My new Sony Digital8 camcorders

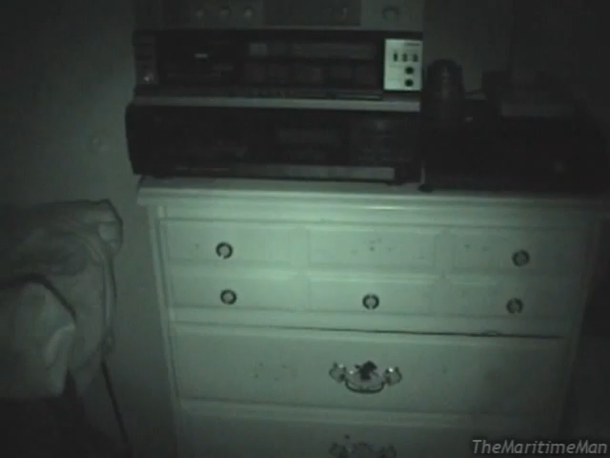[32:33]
How nice is that? Is that cool or what? You can see everything. And, uh, I can turn on the Super Nightshot, which is Nightshot with a slowed down shutter speed to make things even brighter. Uh,
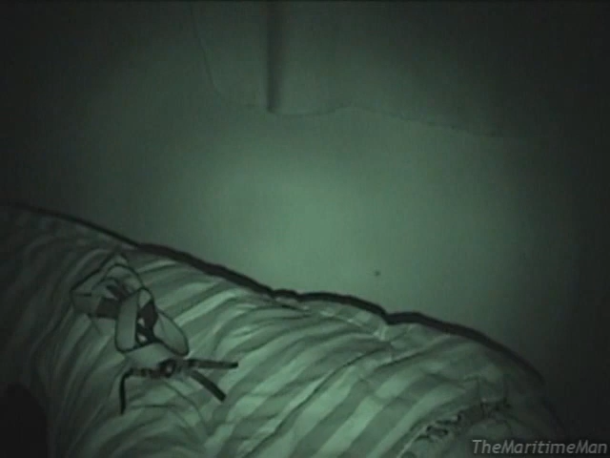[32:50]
you don't even need it in, uh, this room, because this is just a small room. So, I'll turn it off. Now, if I turn Nightshot off, I can turn on Color Slow Shutter, which slows down the shutter.
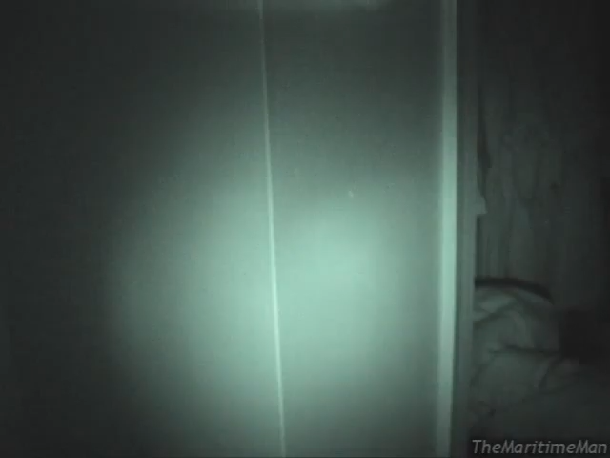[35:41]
And, interestingly. If you look. You actually can see the infrared LEDs glowing.
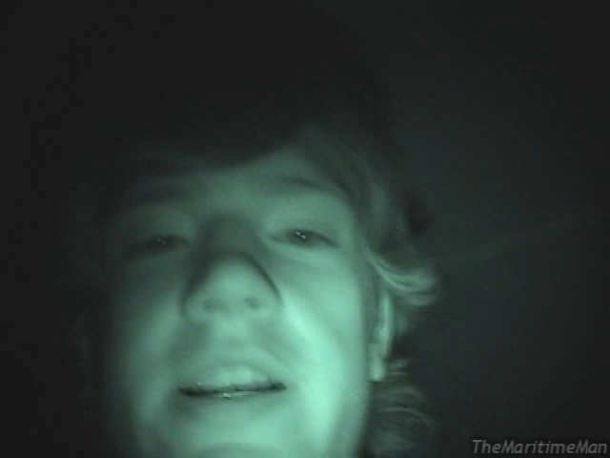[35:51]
Which I have never seen before with my own naked eyes. I don't know if the, uh, the cover is converting some of the infrared radiation into visible light. I don't know. And now, here's the money feature. The halogen spotlight. Let me turn this off again. Turn the spotlight on.
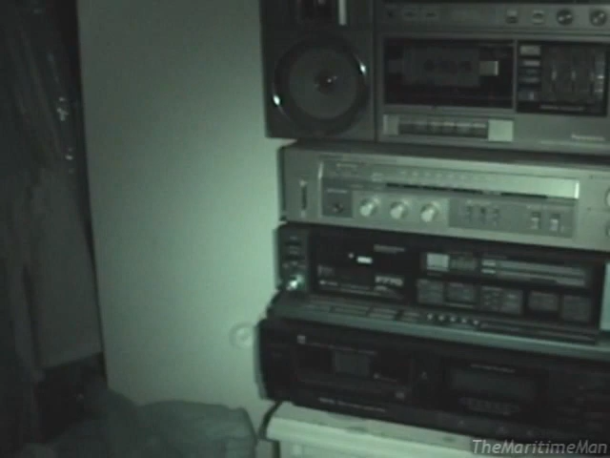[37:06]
And there's with the LEDs. And I think, yes, I can turn on Super Nightshot with the halogen spotlight on.